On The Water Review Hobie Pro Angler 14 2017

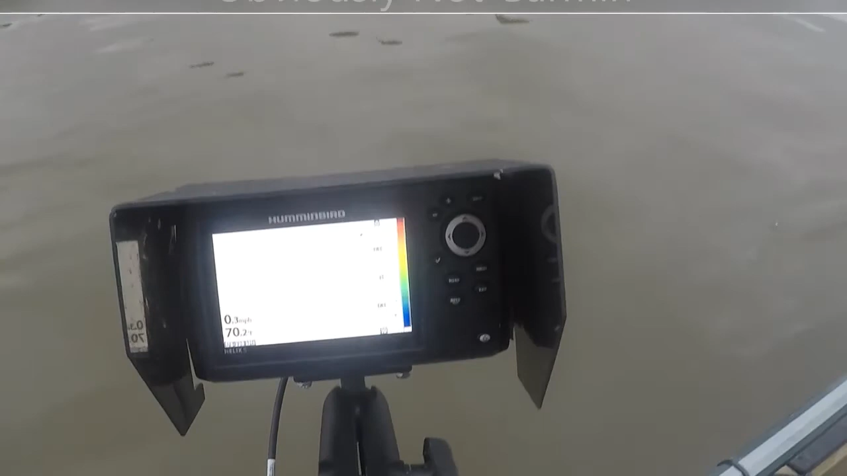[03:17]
On screen: speed 0.3 mph
I Garmin helix 5 unit with side imaging and I've got that set up so that I can
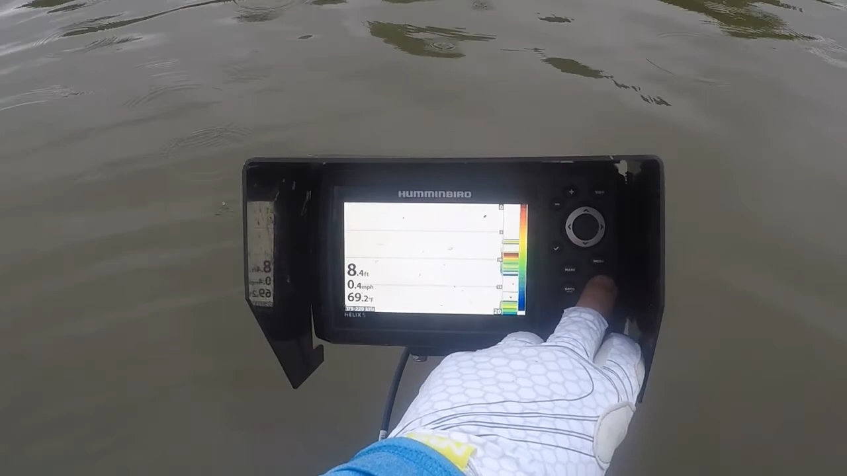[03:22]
On screen: depth 8.4 ft, water 69.2°F, speed 0.4 mph
see what screens I want and I use basically the side imaging I just actually dropped the transducer underwater which I have it so I can pull it in and out easily.
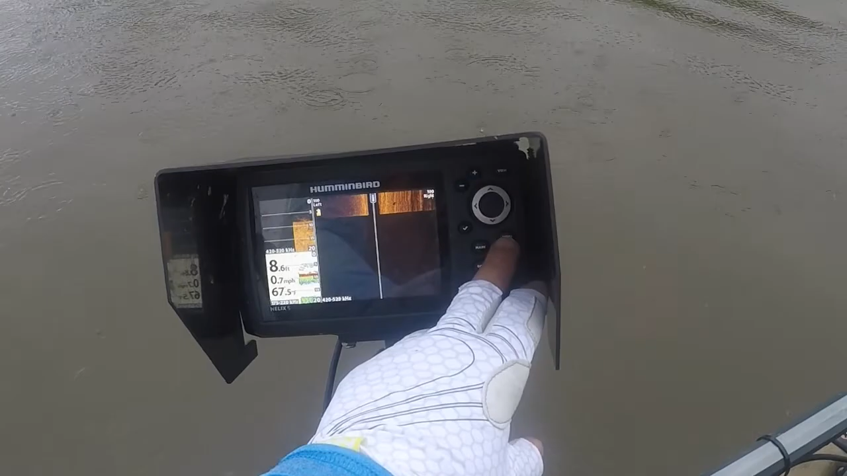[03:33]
On screen: water 67.5°F
I've got side imaging here comes the rain down imaging and the sonar on there and then I also just have the local map GPS map.